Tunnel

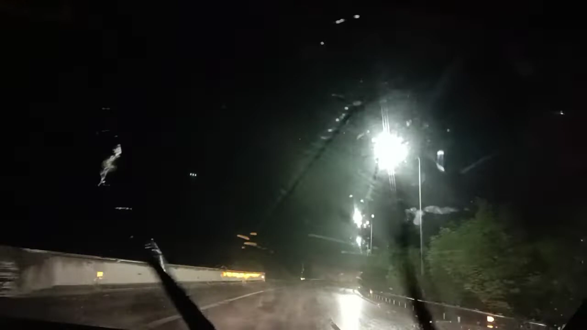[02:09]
ये देखें, यहाँ पे फोग है थोड़ी थोड़ी, और मुझे लग रहा था कि शायद मेरी गाड़ी जो है ना एबटाबाद टनल नंबर 1 स्लो डाउन। टनल इज हेड लिमिट 60 किलोमीटर, लंबाई 1655 मीटर्स। चलें जी, क्या याद करेंगे, हम स्पीड स्लो कर लेते हैं।
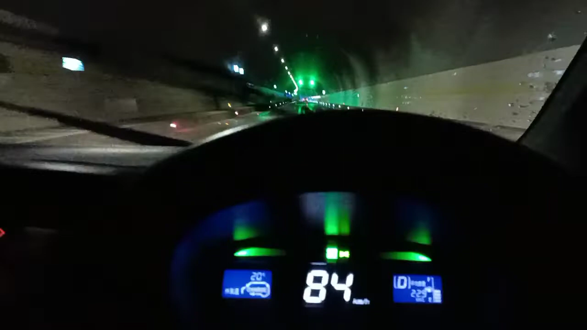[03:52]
इन्होंने कहा है 60 किलोमीटर स्पीड रखें, यहाँ टनल के अंदर ऑटोमेटिकली स्पीड जो है ना वो तेज हो जाती है, पता नहीं क्यों।